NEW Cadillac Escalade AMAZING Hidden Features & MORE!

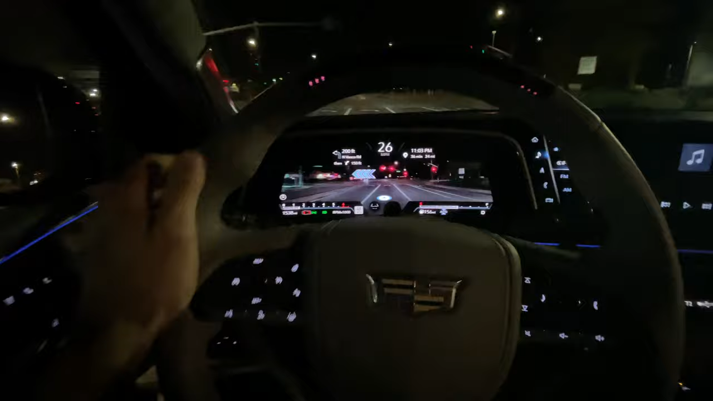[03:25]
and i gotta say the ar experience is extremely useful it uses google maps and whenever you set a destination arrows will actually float up in the middle of the screen
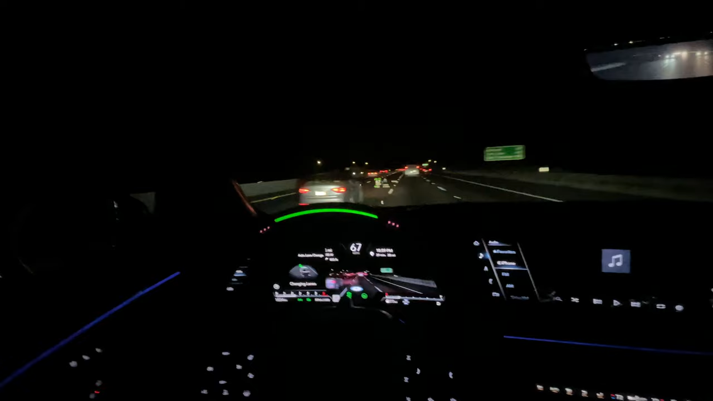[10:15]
without touching the steering wheel as long as you're making eye contact to the road still now this cadillac does have a hot spot which you can actually quickly access by simply tapping on
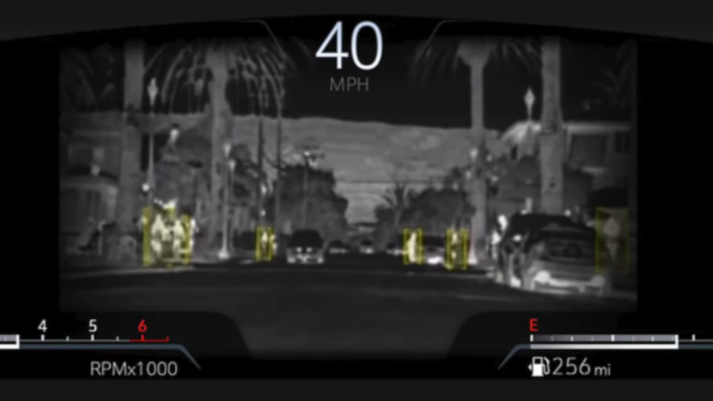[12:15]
and we'll put like a square around them so you could quickly identify them and we'll obviously turn red if the uh organism is getting too close to the